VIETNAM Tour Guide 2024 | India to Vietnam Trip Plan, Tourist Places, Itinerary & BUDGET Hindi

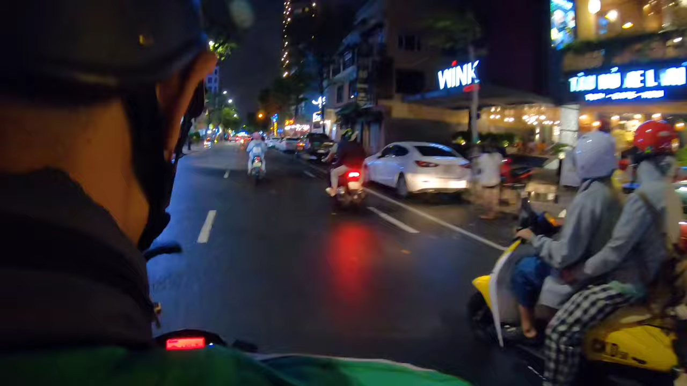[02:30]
गाइस देख रहे हो यहाँ पे स्कूटर, किसी स्कूटर है यहाँ पे, और ये स्कूटर आम स्कूटर से ऐसा नहीं है, इनकी पिकअप इतनी ज़्यादा हाई है। हाउ मच सीसी, सीसी पावर,
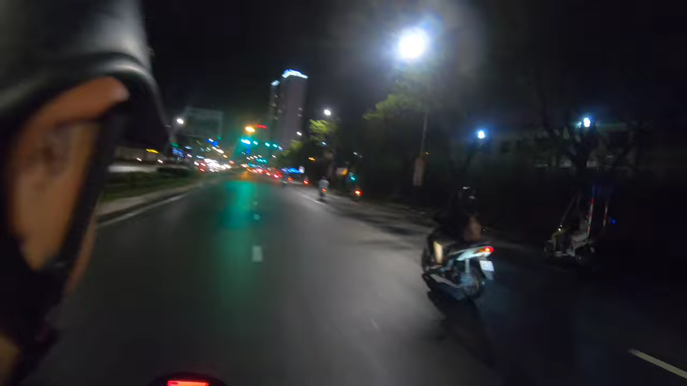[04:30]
और सारे 65 स्पीड भी ऐसी चल रही है, ओके 65 स्पीड भी ऐसे चल रही है जैसे भैन जो 100 की स्पीड में गाड़ी चला रहे हैं यहाँ पे।